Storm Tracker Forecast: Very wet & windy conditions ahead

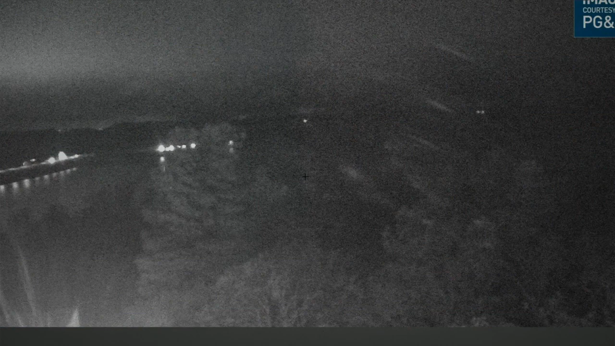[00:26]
As far as what we're seeing out there this morning, a live look over Lake Orville early on today showing you cloudy skies overhead in the valley. It's been a bit of a lull in the active weather overnight, but rain has persisted in our mountain zones.